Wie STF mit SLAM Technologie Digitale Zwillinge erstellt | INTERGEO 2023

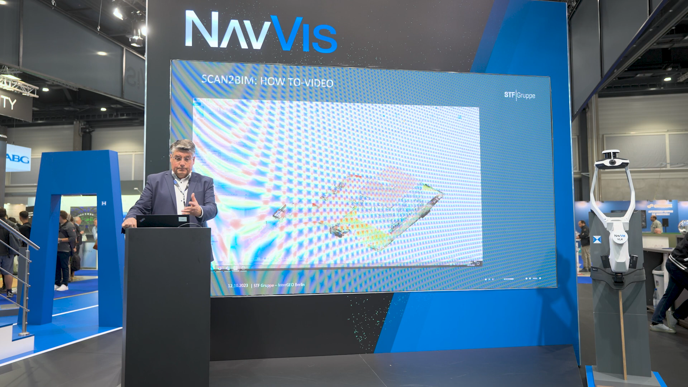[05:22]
Bürogebäude gescannt von außen, von innen. Das ist natürlich die Drohne, ganz klar. Die Punktwolke wurde dann gemasht, bereinigt.
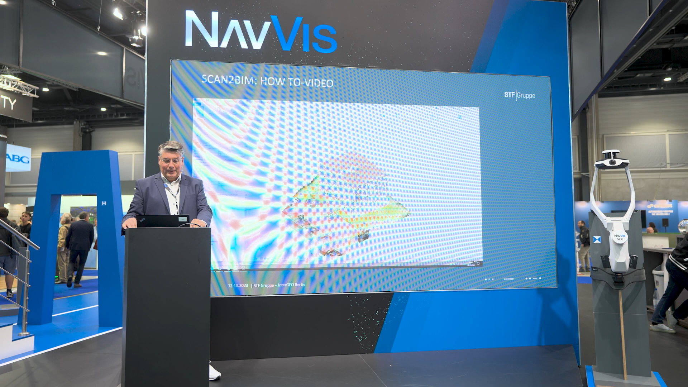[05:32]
Also wir haben natürlich immer das Thema, man muss es etwas nacharbeiten. Das weiß jeder mit dem Scan. Ist es nicht getan? Scan to BIM klingt sehr gut. Werden wir irgendwann vielleicht auch in der Form haben, dass es mit einem Knopfdruck formuliert. Aktuell ist natürlich da noch etwas an Nacharbeit notwendig. Da sieht man, wie man das Gebäude dementsprechend dann skaliert hat.
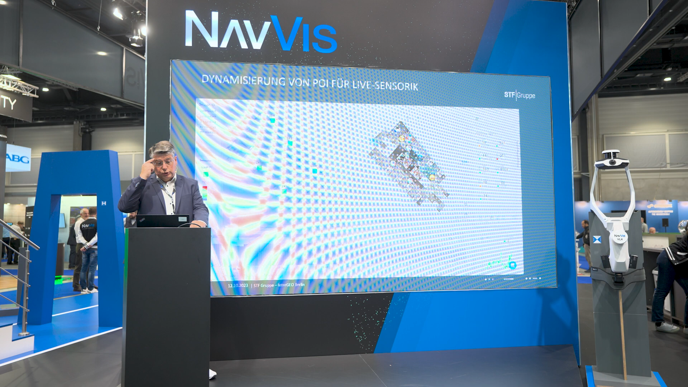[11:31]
Sind es 2D-Pläne, sind es 3D-Pläne, sind es Flächenpläne oder sind es statistische Daten? Was hier jetzt noch passiert ist, wir haben die Funktion der POIs genutzt. Avion bietet ja POIs und die haben wir in zweierlei Arten verdrahtet, sage ich mal, in der klassischen Form oder in der einfachsten Form, indem wir sogenannte I-Frames eingebunden haben. Das heißt also, rechts sehen Sie Sensordaten, die aus diesem Gebäude kommen. Und wir bringen die Sensordaten an die POIs und sind damit in der Lage, bei einem Rundgang durch ein Gebäude auch zu sagen, ich gucke mal, was macht denn meine Klimaanlage, was macht denn hier die Heizung,